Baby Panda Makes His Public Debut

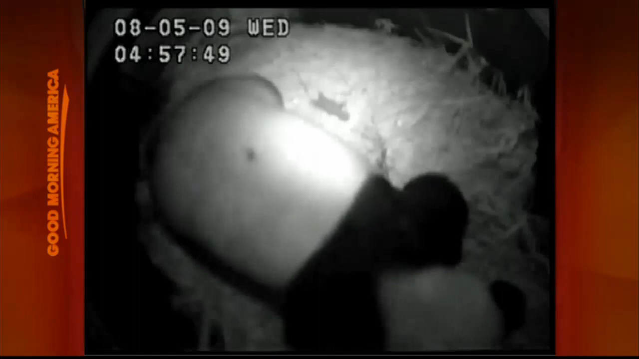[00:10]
They have a panda cam that you can go and watch inside there. Look at that.
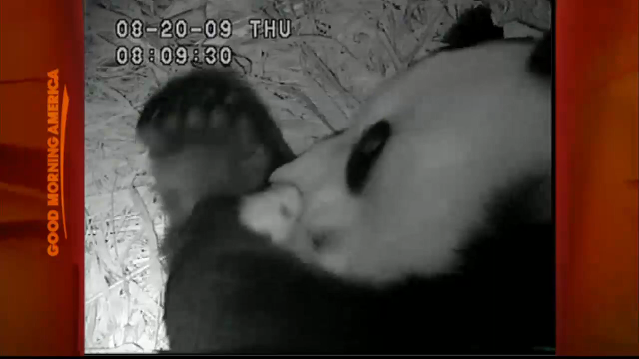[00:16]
Look at the mother cuddling right there. And then the public debut. Look at that.
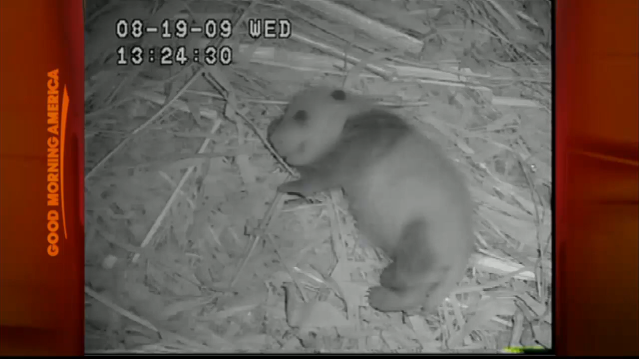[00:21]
How cute. But that's not even the cutest picture yet. Oh, that's so cute.